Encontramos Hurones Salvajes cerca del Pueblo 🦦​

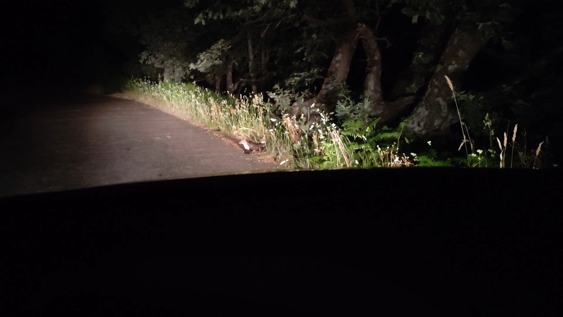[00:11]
hay cuatro cuatro se han visto si se han ido para allá pues son como habéis visto son como pequeños hurones bueno no son más grandes que los sobrens las matas para así que olvidar como a la metida a los
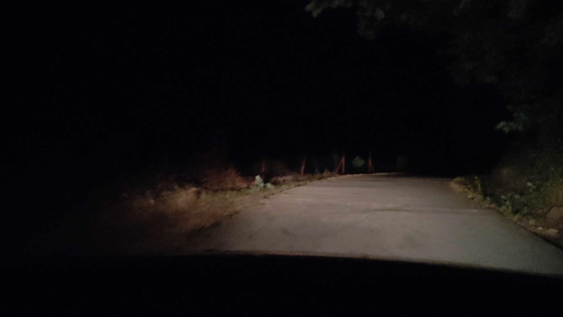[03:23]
No, creo que ya no lo vamos a ver. Estaba nada de escondido por ahí. ¿Cómo lo dijiste? Ahí, ahí, ahí. Que no se ve.